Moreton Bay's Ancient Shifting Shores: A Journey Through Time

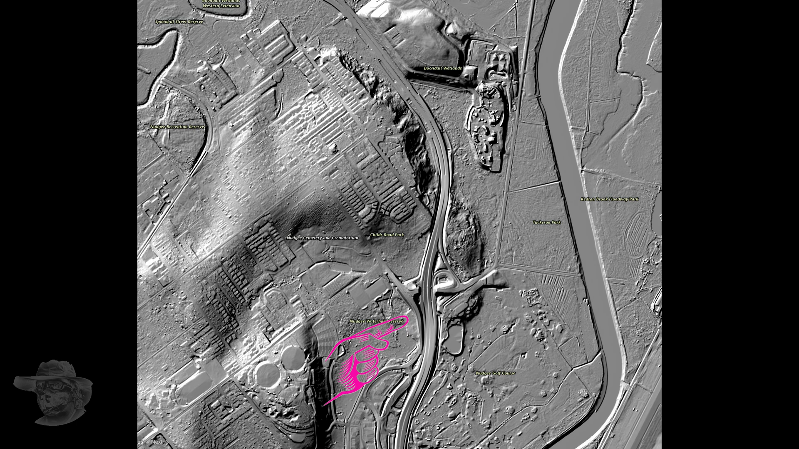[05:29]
There's the coastline down there. And you can actually see it over here as well. So let's have a 3D look at this. It might help you. So here we are. We're just above the dump there.
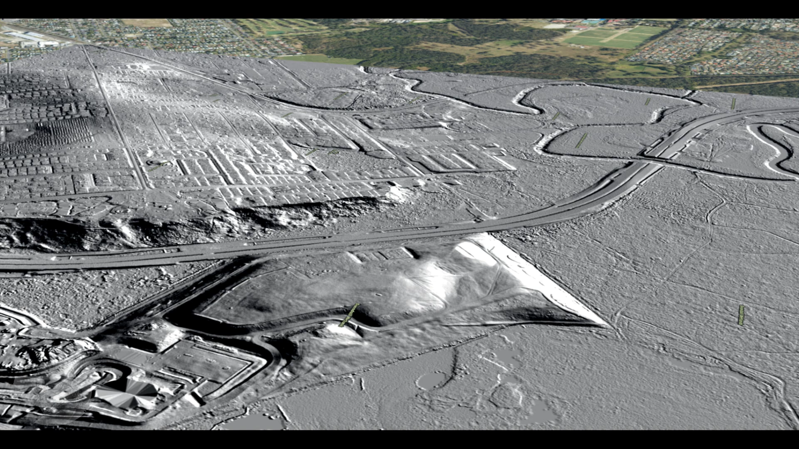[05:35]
There's those sea cliffs right there. This was like Sean Cliff is today,
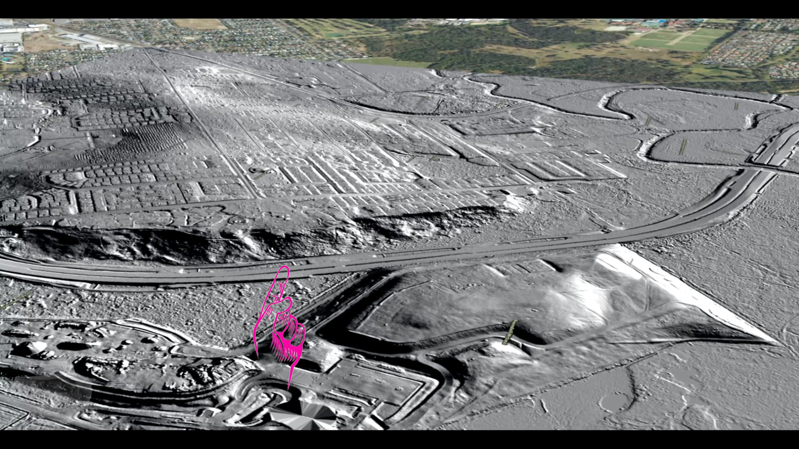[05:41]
but four and a half thousand years ago, 4,300 years ago. And you can see it.
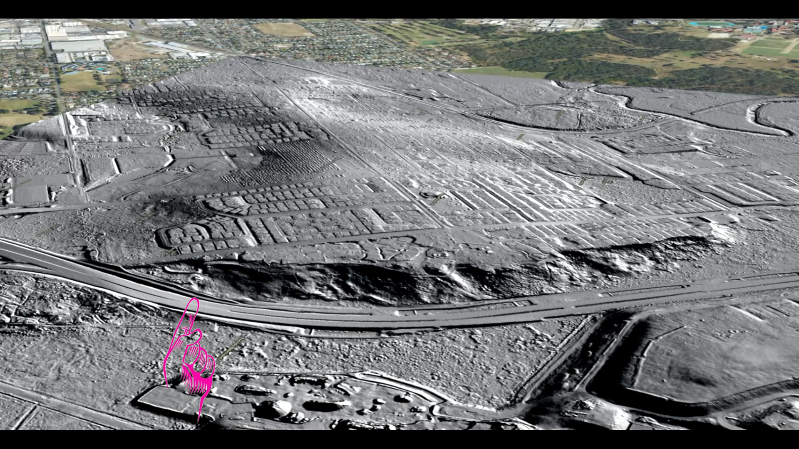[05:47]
And if you look at the cliffs closer, the erosion is there. And we know it because the Queensland Yeti did an excavation here in relation to that development. And they found radiocarbon dating evidence that shows that's exactly when it was.
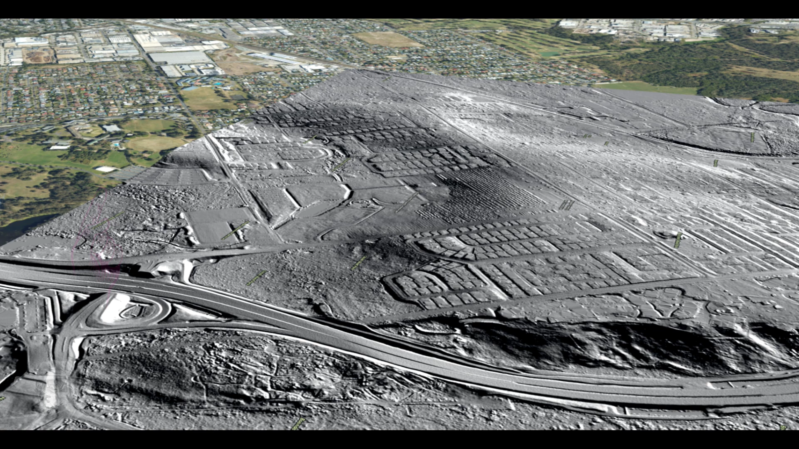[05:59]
Well, folks, these Palaeo coastlines actually show up in the offshore lidar.